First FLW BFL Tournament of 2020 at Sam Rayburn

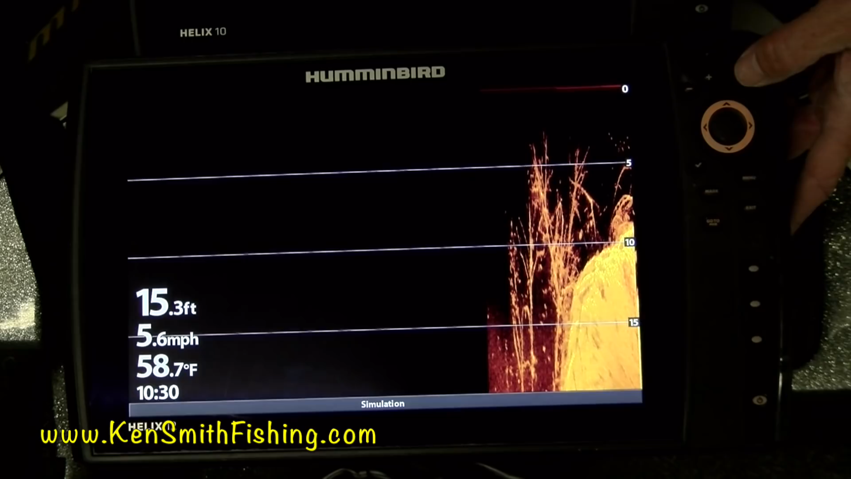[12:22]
On screen: depth 15.3 ft, water 58.7°F, speed 5.6 mph
Now, it's going to pull up your map in some really, really random spot in the country.
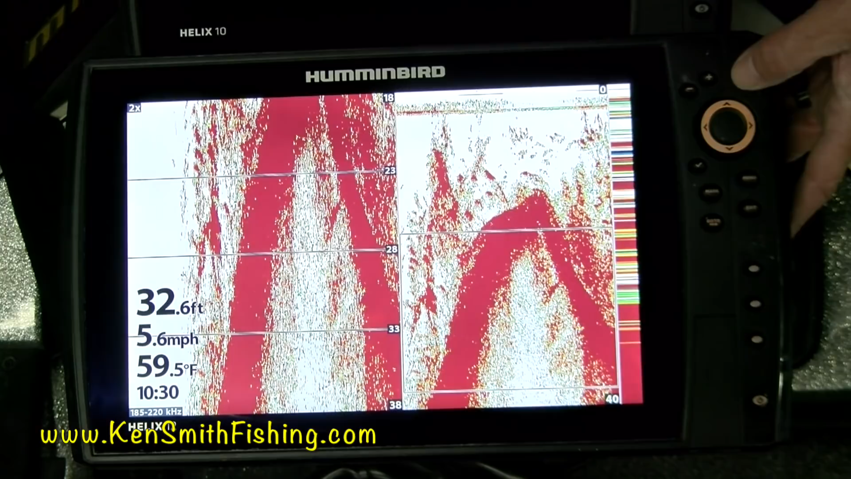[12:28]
On screen: depth 32.6 ft, water 59.5°F, speed 5.6 mph
Let me get to it, so there you go. So, you've got to back out and figure out where in the world it's put you. So, I'm on Lake Sydney Lanier.